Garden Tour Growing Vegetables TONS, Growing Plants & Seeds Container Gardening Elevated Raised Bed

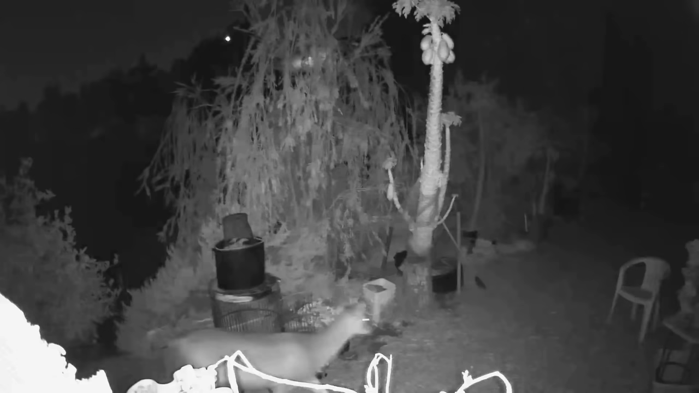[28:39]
And if it continues to get eaten, yes, I could throw tool on it right away and stop it. I may just move this one down there because it seems like they're kind of lazy. They kind of just walk through the deer down the path and keep going that way.